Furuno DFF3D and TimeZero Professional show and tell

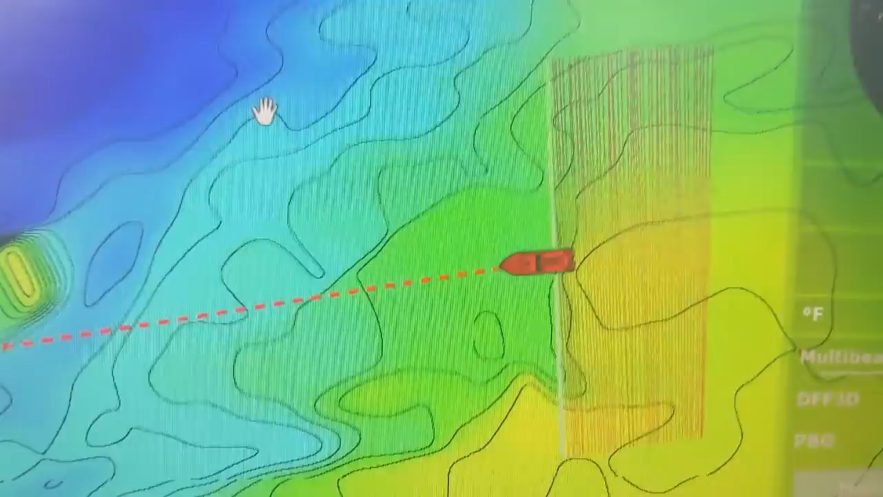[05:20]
As I mentioned, this has a motion sensor in it to help correct the motion of the boat while you're recording. And you also need some sort of heading sensor.
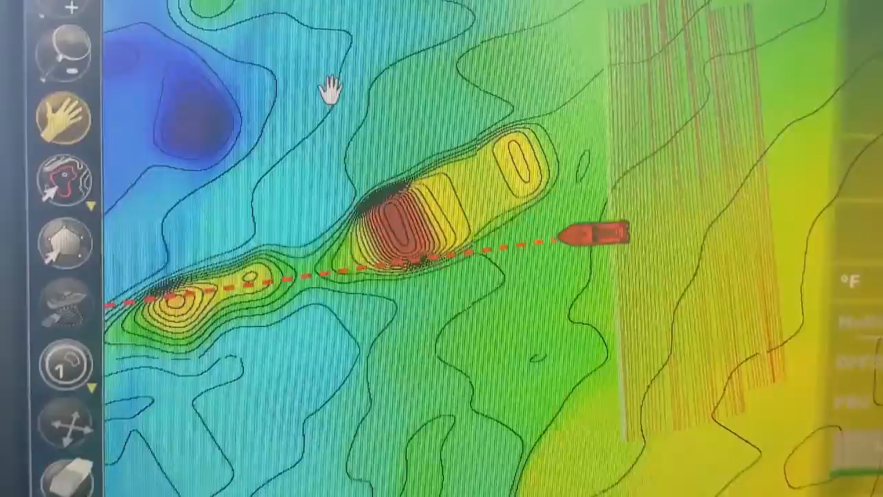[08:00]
And it shows extra things in Time Zero. It lets you record the multi-beam data,
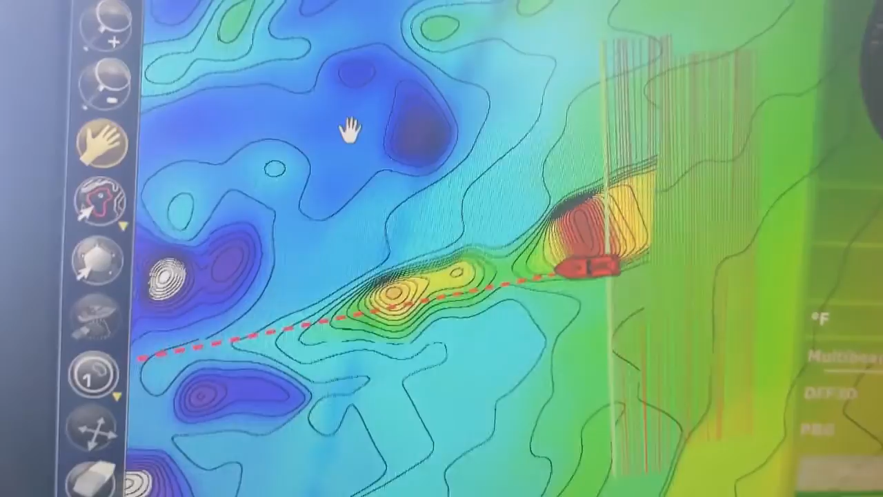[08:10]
so you can record a lot of data a lot quicker.
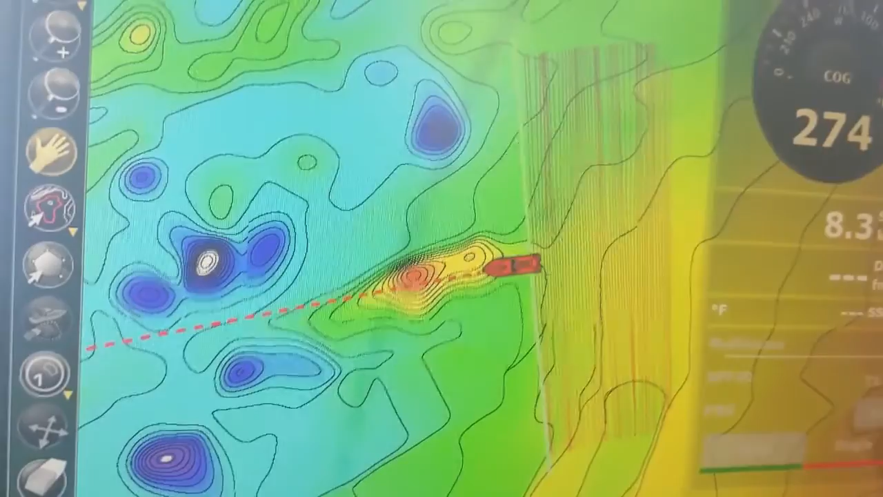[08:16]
And it also shows a three-beam sounder view, so you can see your sounder on your computer screen.